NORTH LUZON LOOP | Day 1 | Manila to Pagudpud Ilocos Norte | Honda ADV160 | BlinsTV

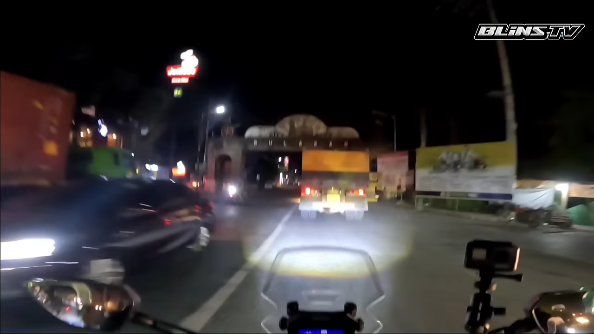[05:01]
Oh guys, papasok na tayo ng city of Malolos, Bulacan. So let's go. So guys, nandito na tayo sa Malolos. So tayo muna nag-lead ng grupo dahil malakas yung ilaw natin.
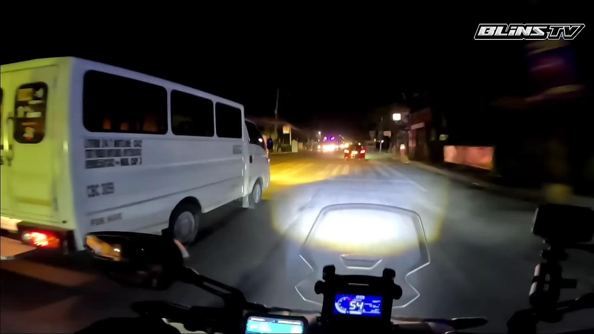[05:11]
Tayo muna nauuna. So magkakausap pala kami sa intercom. So magkakakonek kami. So guys, papasok na tayo ng Pampanga. Woo! Let's go. So 1:19 AM, nandito na tayo sa Pampanga boundary. Eh pa rin ang nauna sa grupo dahil tayo malakas na ilaw. Okay.
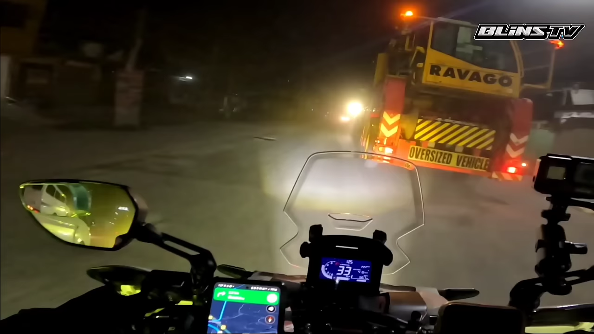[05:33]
Eh pasok. Pag-isa alikabok. O kung maliwang trailer. Grabe alikabok. Daming truck.
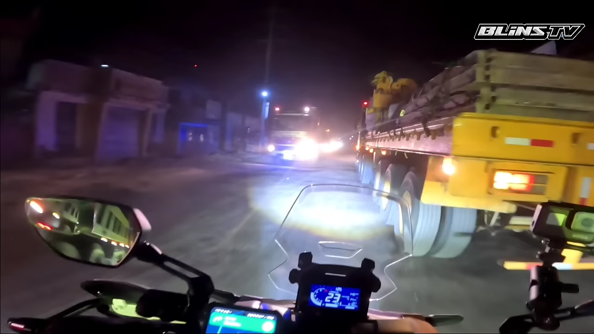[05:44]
So yun, kumanan. Thank you. Kaliwa, malikab, ano, lubak ha. Yun.
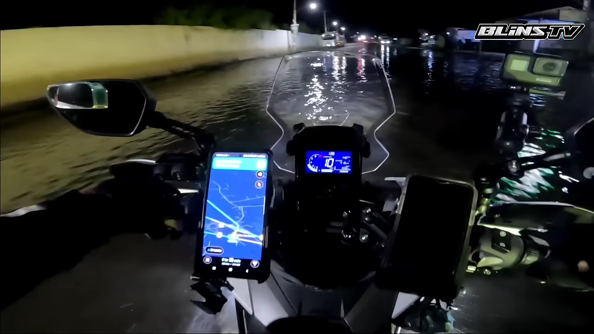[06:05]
ADB lang sa kalam. Baha. River crossing tayo. Dito pa lang tayo sa Pampanga, may river crossing na.
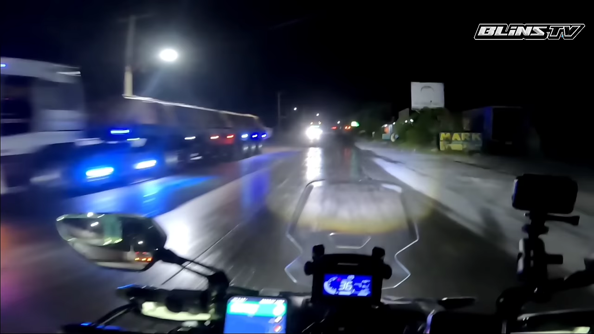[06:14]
So guys, maraming na isang kasama namin na si CK, naka NMAX version 1.
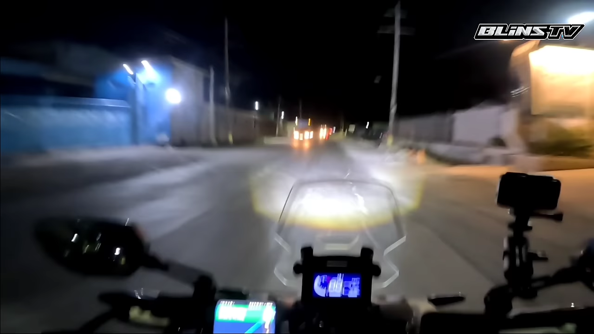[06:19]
Lakas ni CK. Lakas mag-motor nito. Kanina ang takbuhan namin yung 70-80 lang ang pacing namin. Ngayon, nagna 90 to 100 na kami. Nahabol niya pa kami, ang layo na namin.
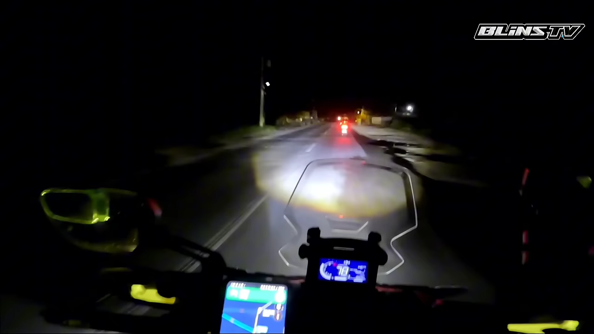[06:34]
O kailangan namin malampasan yung mga bayan-bayan dahil pag sikat ng araw, magkaka-traffic na, mahirap na at mainit. So, let's go! Ito naman.
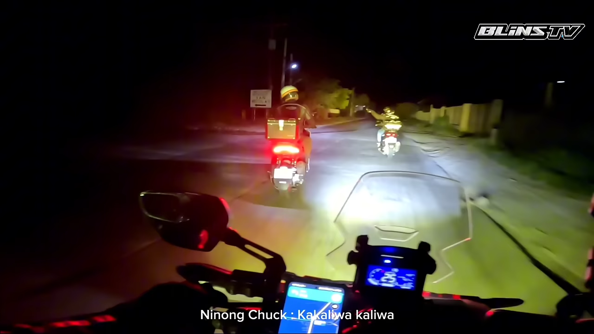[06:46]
Kakaliwa nga, kakaliwa, kakaliwa. Oo nga, dito rin ako tinuturo eh. Kaliwa eh.
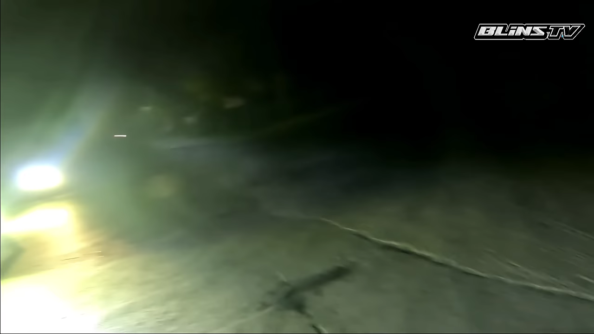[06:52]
Dito rin ako tinuturo eh, oh, kaliwa oh. Lo.
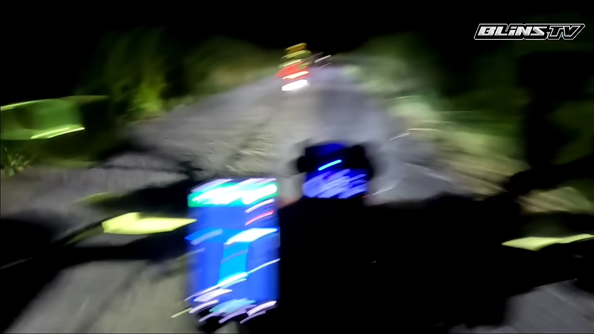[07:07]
Kung makikita nyo guys, oh, ayan yung stock light natin, no. Hirap makatakbo ng mabilis. Buti na lang nagpakabit tayo ng mini driving light tsaka yung laser gun, inilipat natin dito sa ADB. So, tignan nyo guys ha. Bang! Hay! Lakas oh. Ha? Kitang-kita ang paligid. Hams ha, hams. Pakawawa, ang nasa harap natin. So ito lang tayo. Mini driving light lang. Pag wala naman tayong kasalubong, tsaka natin mag-laser gun.
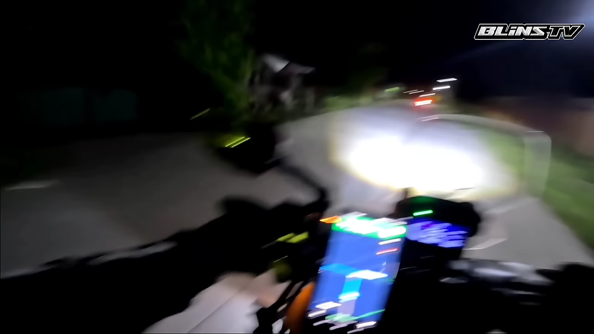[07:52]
Hams, kuya mo lang. Daming humps dito ah. Ah, okay.
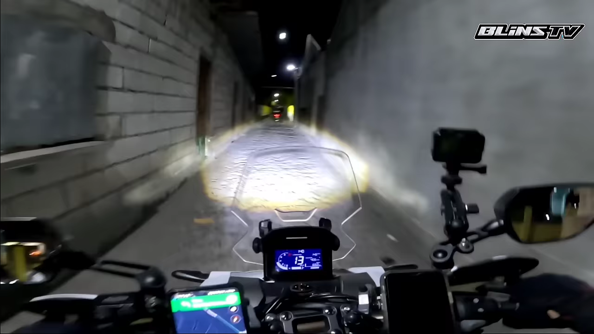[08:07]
Sa mga nagno-north loop, dito rin talaga sila dinadaan ah.
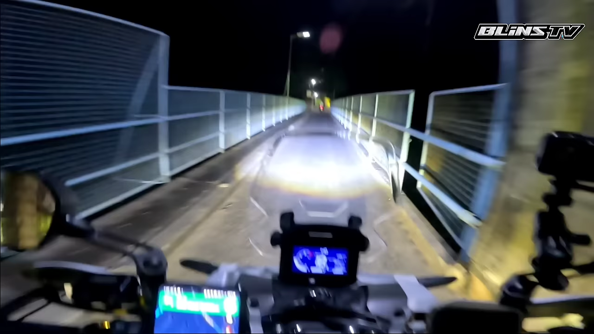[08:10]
Paglabas na ito, highway. Talagang dito ka rin talaga pala idadaan ni Google Maps. Ito, highway na to na malaki. Kaliwa. Napanood ko nga rin yan eh. Ayun, ganda pala natin tignan pag nasa likod ka yo.
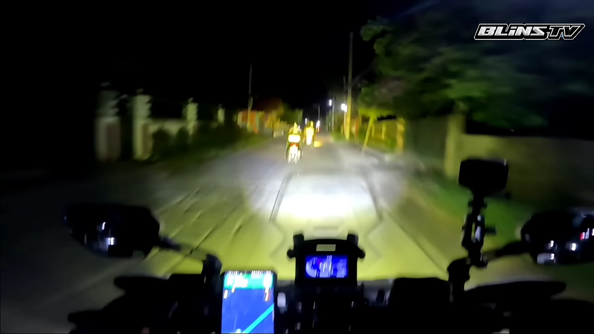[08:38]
Ganda ng pacing namin guys. Buti na lang malakas ilaw ko talaga. Nahirap. Unat na unat. 104. Takbuhan namin ngayon guys. Napakaaga. So hanggang ngayon magto 2 AM na, bumabakbak pa rin kami.
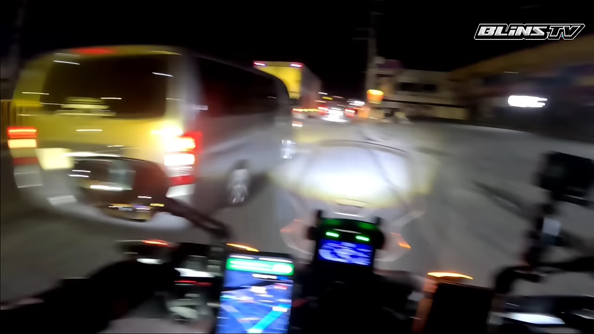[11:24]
si Papa yung driver. Diretso tayo diyan, 'di ba? O diyan pakaliwa kasi papunta kala Kuya. Oo. Papuntang Kamiling. Hello, stop light. Hop, green. Let's go.
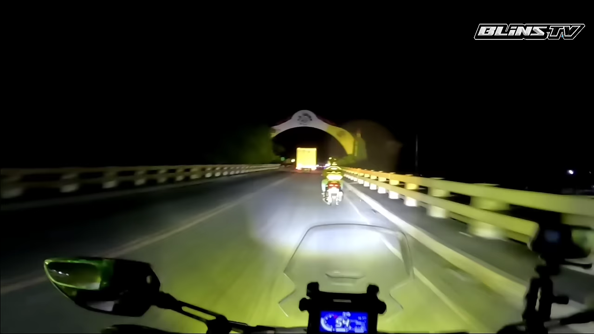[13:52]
Alright, we are entering La Union. Tagal kong di nakapunta rito, ah. Ah, ito na. Ito na yung rotonda. Dulo na ng Tipelex. Kaliwa, kaliwa. Dito. Bahagi pala yun. Ako tumitingin sa mapa ko,